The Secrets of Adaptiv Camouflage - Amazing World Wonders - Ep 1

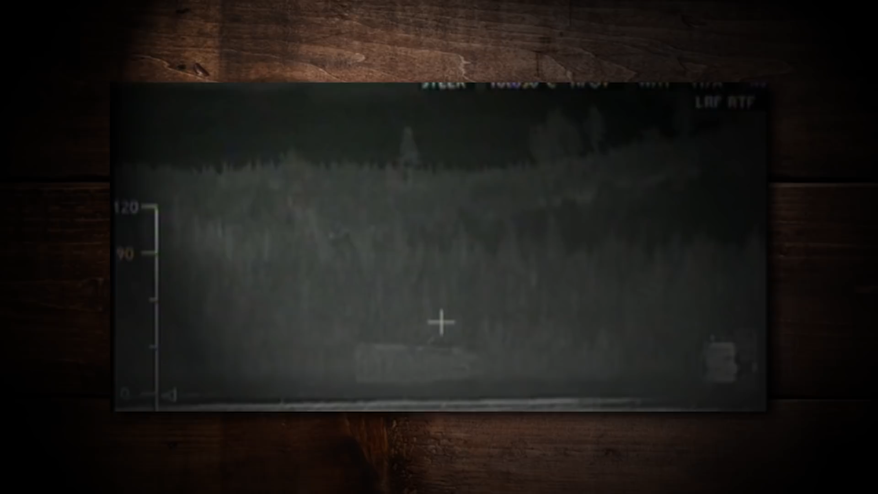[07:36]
Sweden began experimenting on ways to hide IR or infrared signatures by tinkering with temperature modulation.
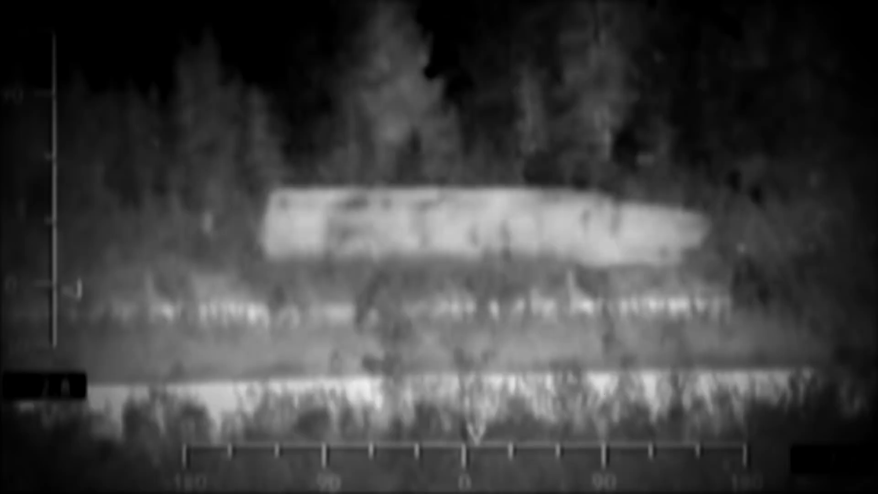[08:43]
they can make any vehicle look like any shape it wants within the IR spectrum.
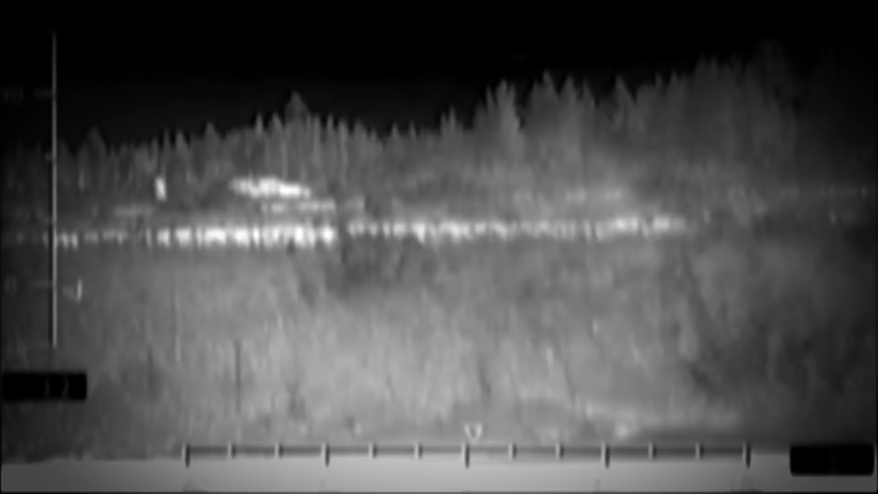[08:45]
It's crazy. You could almost take a tank and make it shape and look like the form of a car, or simply the bush behind it.
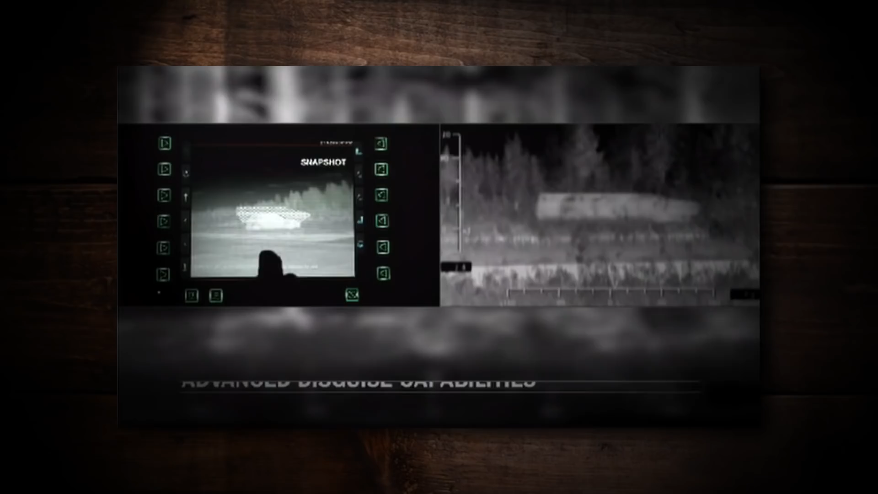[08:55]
The other thing that also helps with this technology is that the armor also
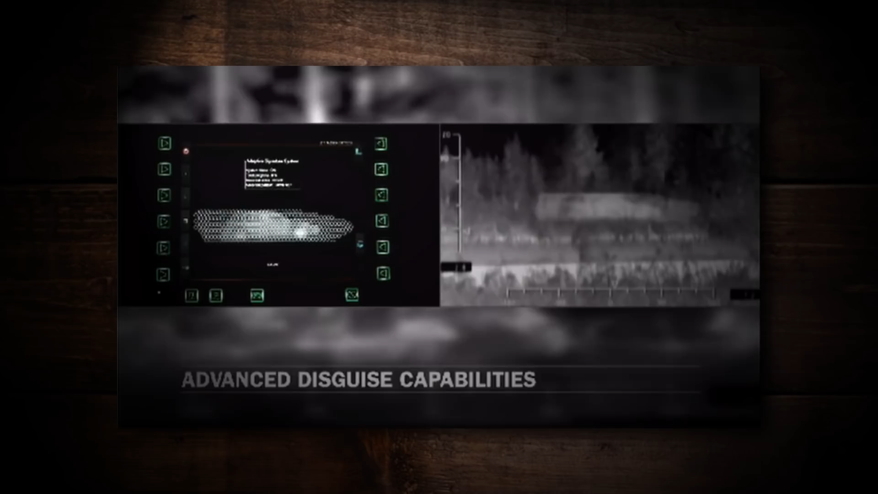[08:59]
has external sensors that scans its surroundings and knows how cool things are,
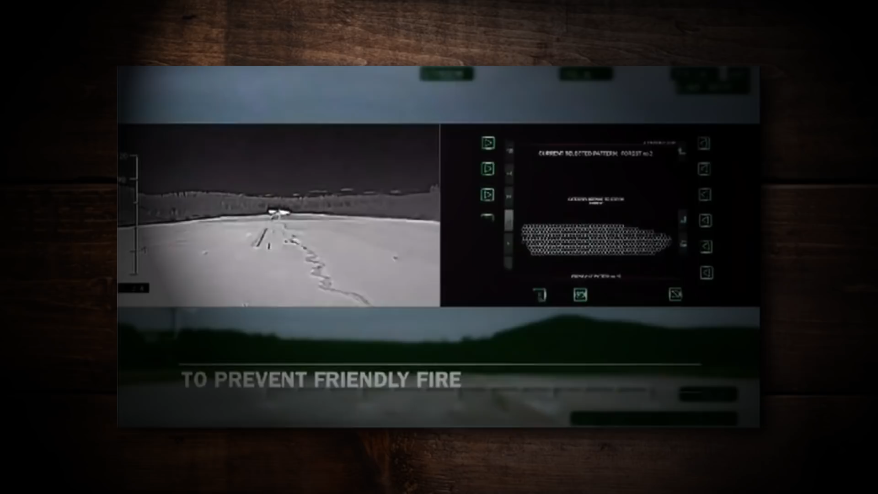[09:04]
and how cool the plates need to actually be. And of course, you might be wondering, how effective is this particular technology? Well, let's put it simply. If you looked through an infrared scope at that tank, you wouldn't be able to tell a difference.
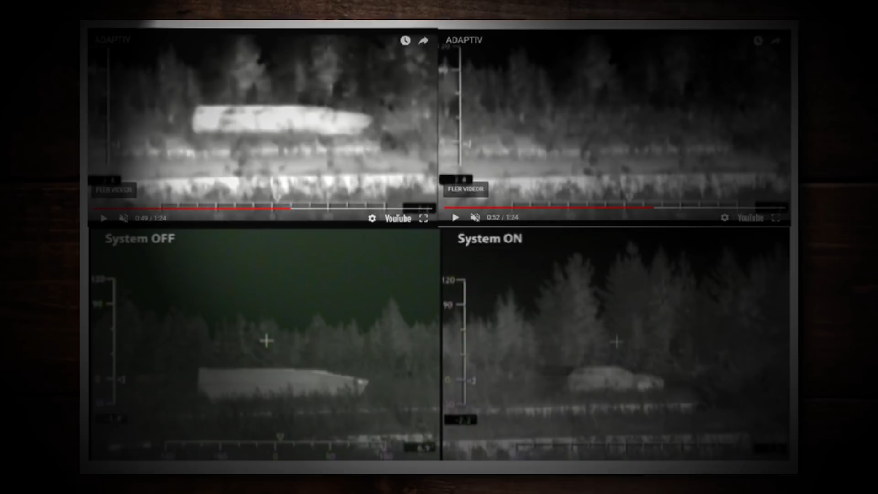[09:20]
And even some of the most amazing and impressive computer systems cannot tell the difference when this thing is activated.
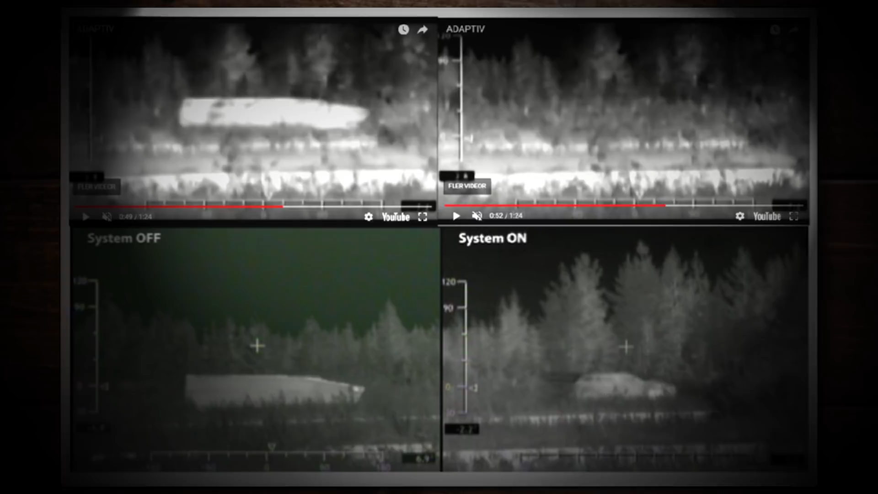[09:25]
Now, as for the size of these plates, the reason they are so small is because pretty much if you get up close, you don't want to over-pixelate the image.